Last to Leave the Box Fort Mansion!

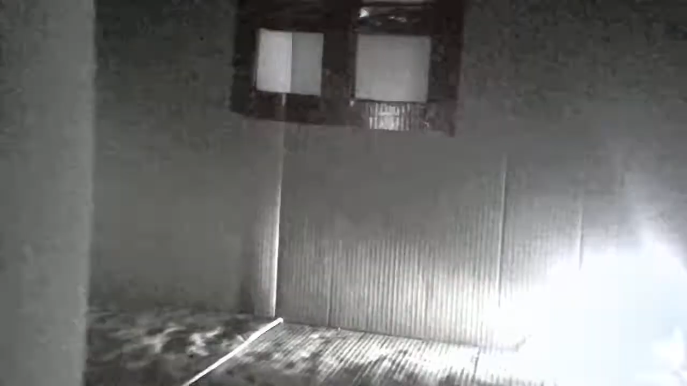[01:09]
But on the other side of this hallway, there is the living room.